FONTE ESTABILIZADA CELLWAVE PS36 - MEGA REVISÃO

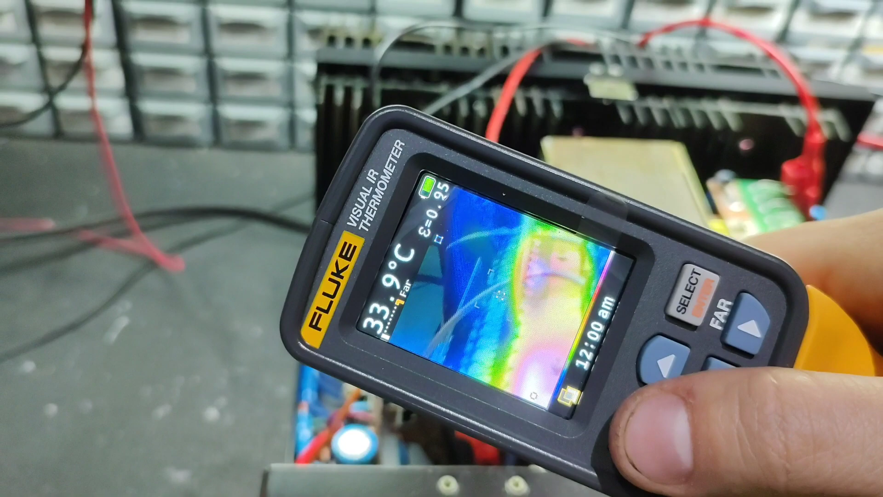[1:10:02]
On screen: spot 33.9°C
30. Do funcionamento aí, aqui desse lado.
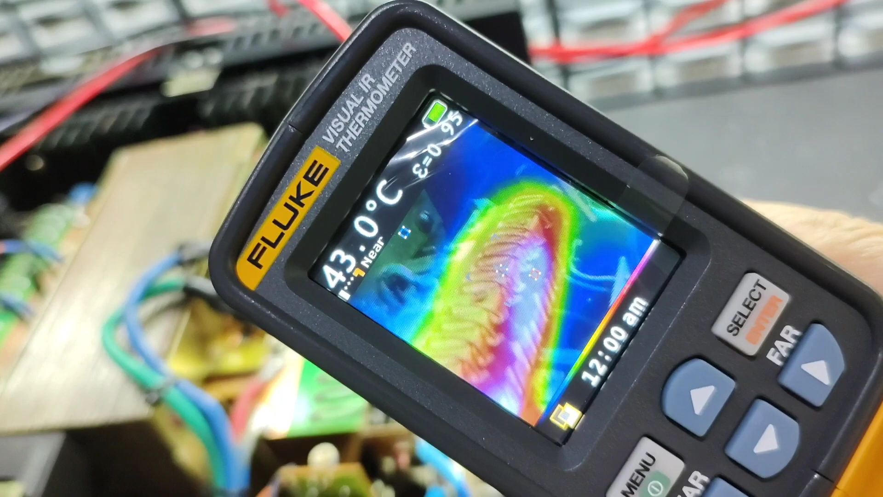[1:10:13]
On screen: spot 43.0°C
62, aqui nos diodos.
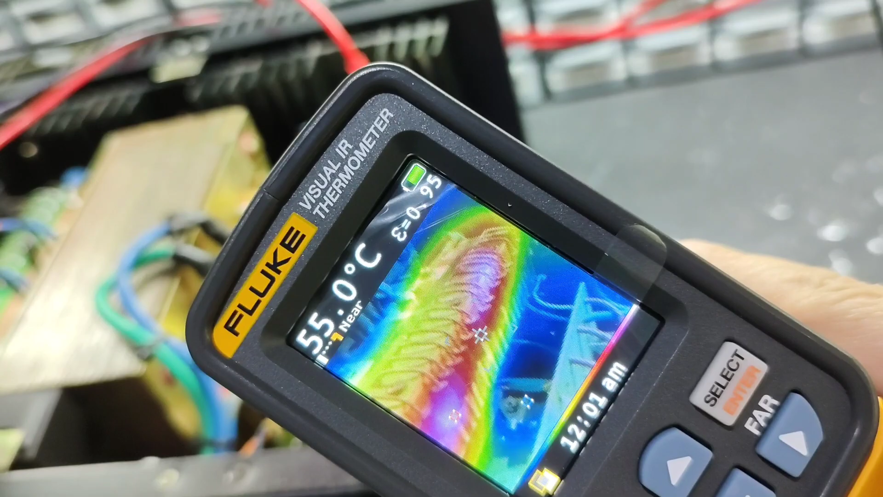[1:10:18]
On screen: spot 55.0°C
Desse lado aqui, pegando de frente.
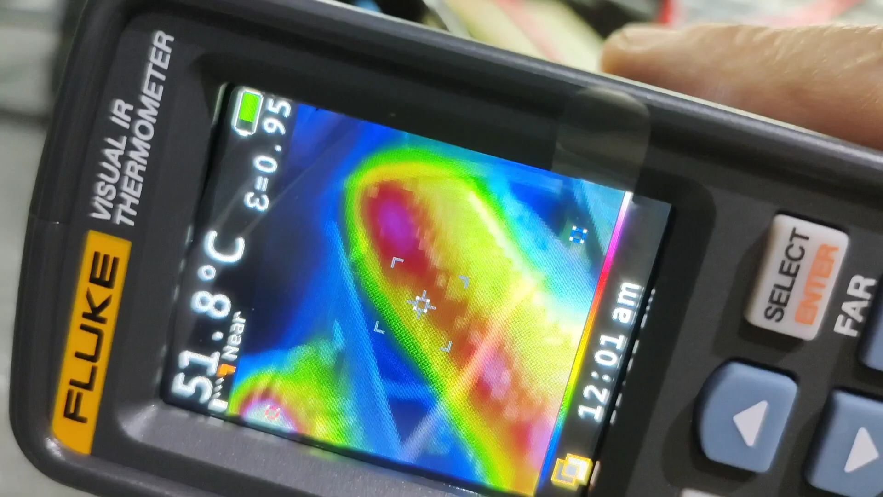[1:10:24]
On screen: spot 51.8°C
Pegando de frente aqui. 62. 72.
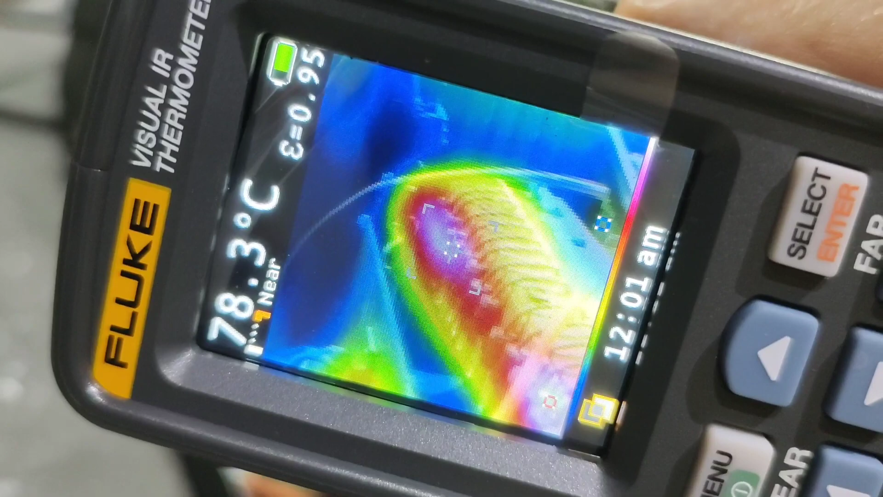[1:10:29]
On screen: spot 78.3°C
70. 70.
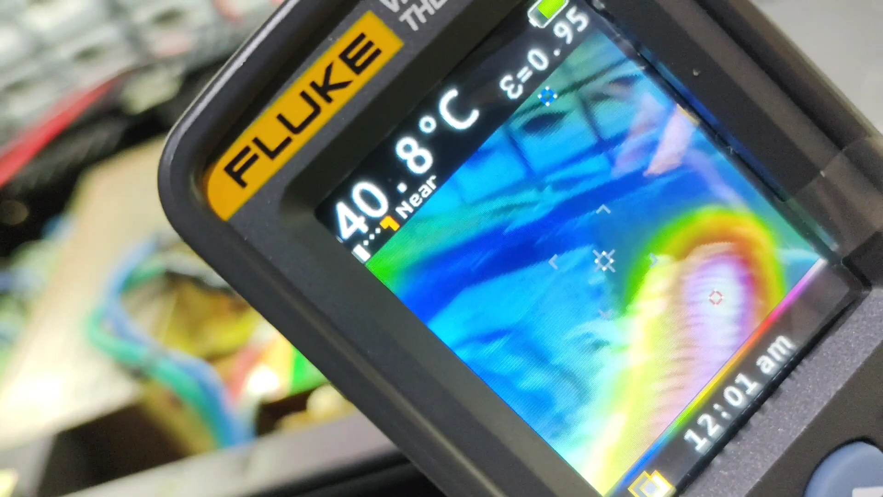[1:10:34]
On screen: spot 40.8°C
É que eu estou full power praticamente, né? 72.
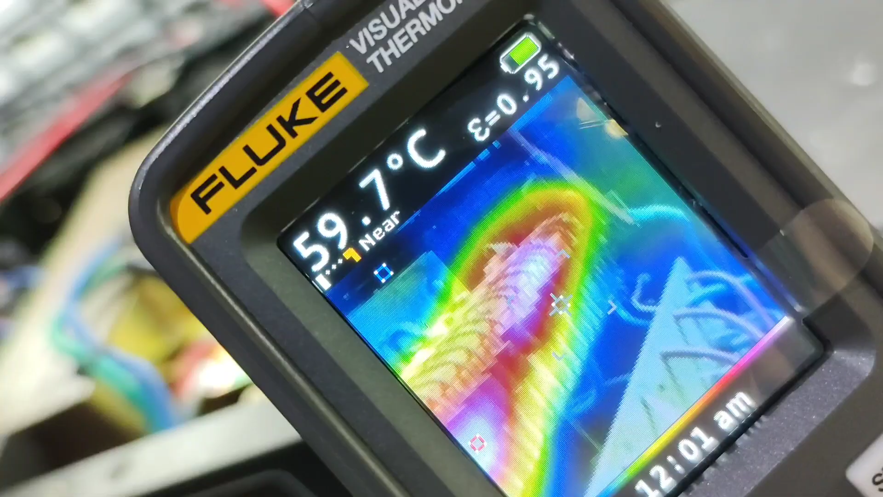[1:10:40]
On screen: spot 59.7°C
Está full power aqui, ó. Né?
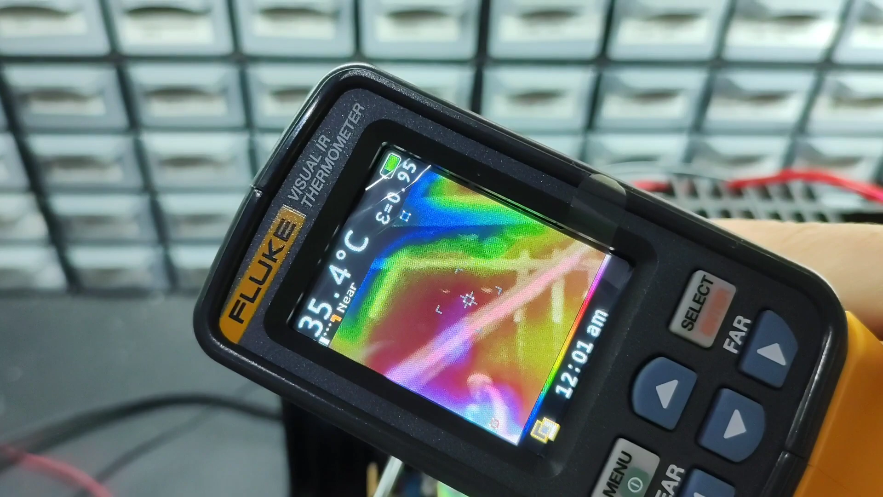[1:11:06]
On screen: spot 35.4°C
Agora que a saída começou a dar uma mornada, hein? 40.
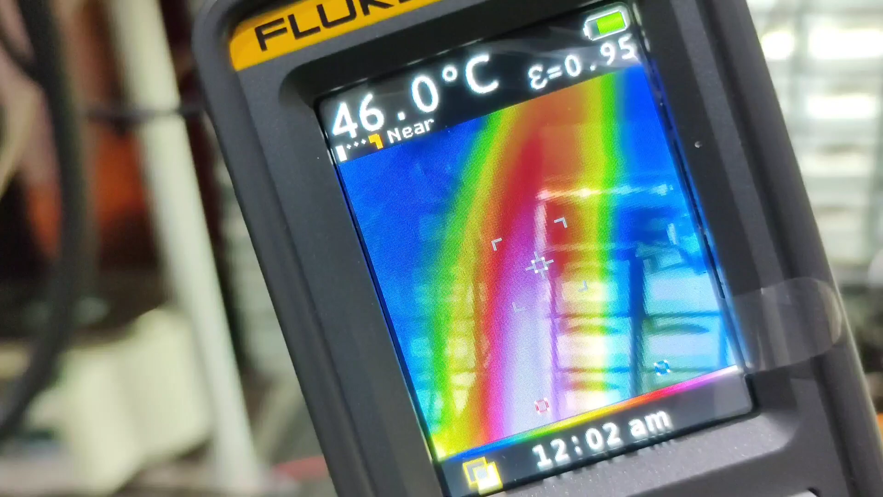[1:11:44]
On screen: spot 46.0°C
O cabo está em 60 graus aqui, rapaz.
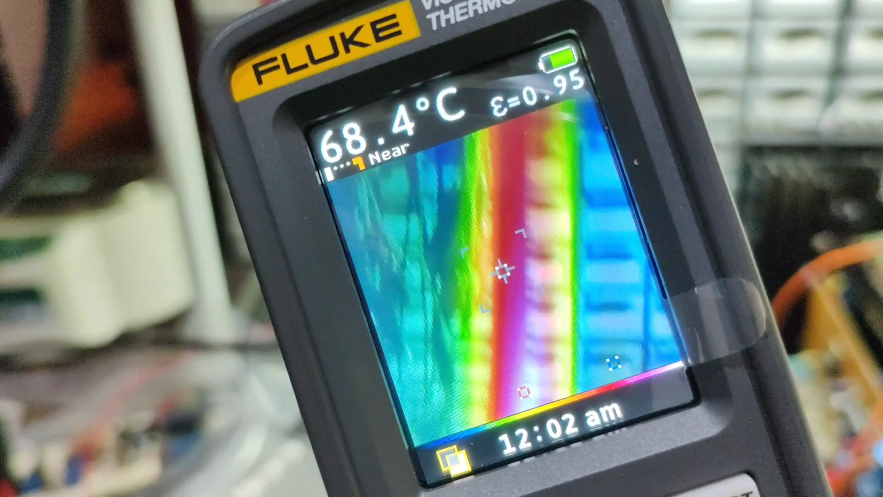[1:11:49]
On screen: spot 68.4°C
Está quente, hein? Bacana. Aí, a fonte agora, funcionando perfeitamente, hein?
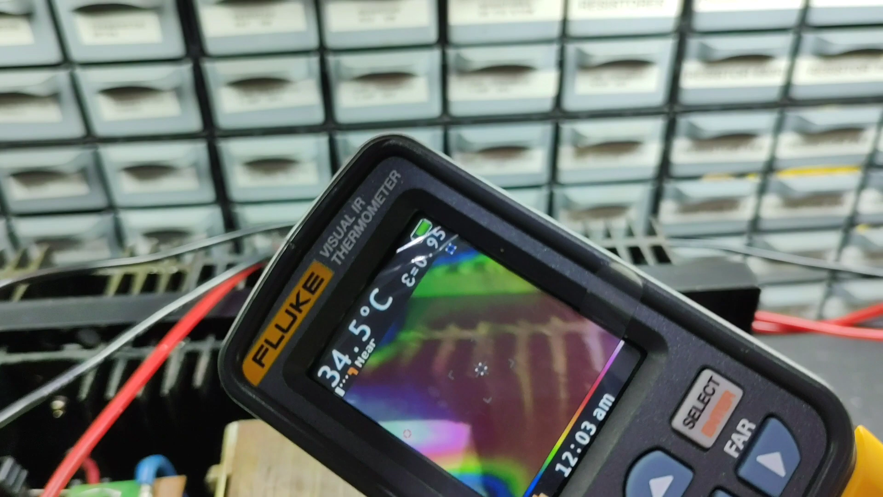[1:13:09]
On screen: spot 34.5°C
Os dissipadores aí, ó. Trabalha com 34, 35, né?
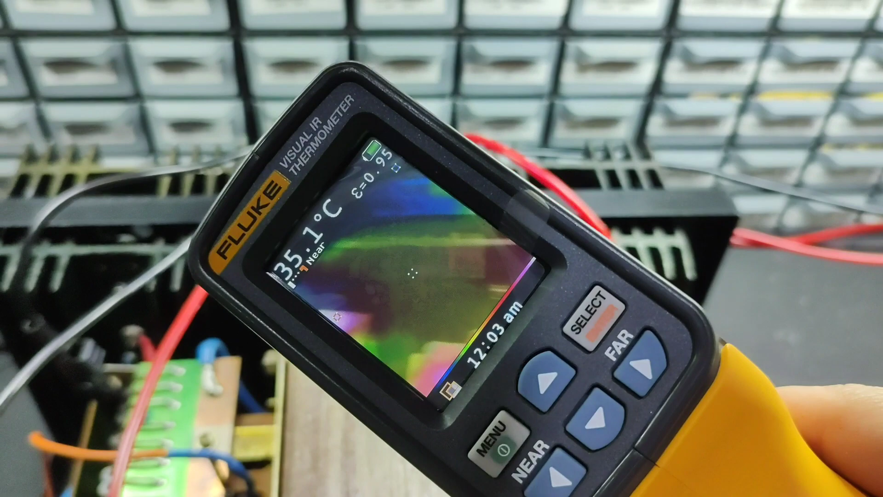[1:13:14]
On screen: spot 35.1°C
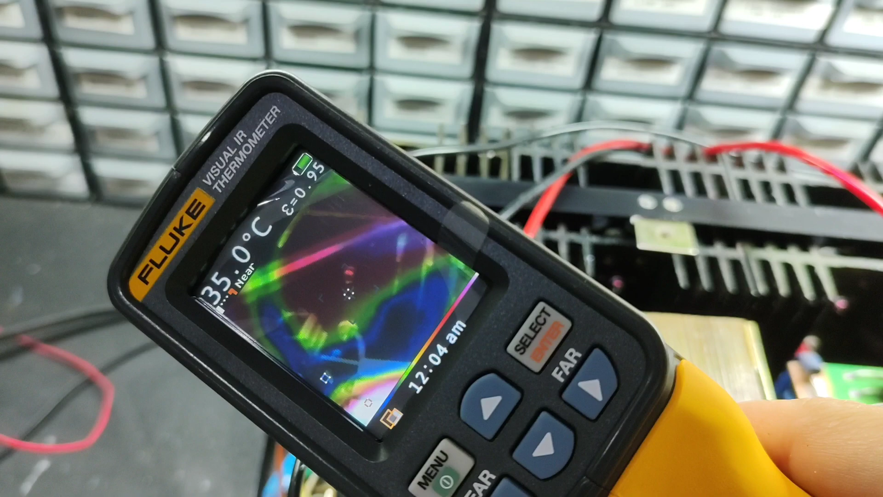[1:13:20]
On screen: spot 35.0°C
34, 35. Os diúdos aqui.
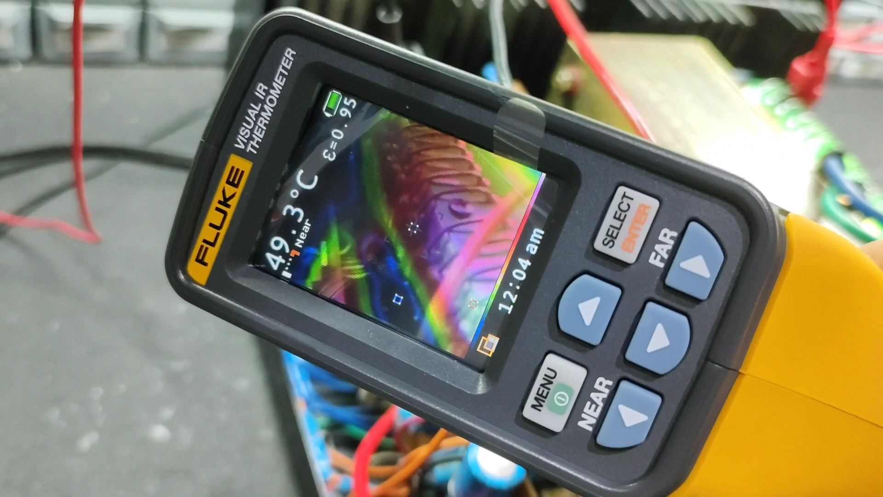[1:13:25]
On screen: spot 49.3°C
Olha, deu uma refrigerada, né? 45. Bem legal. A tampa dela é bem ventilada, né, pessoal?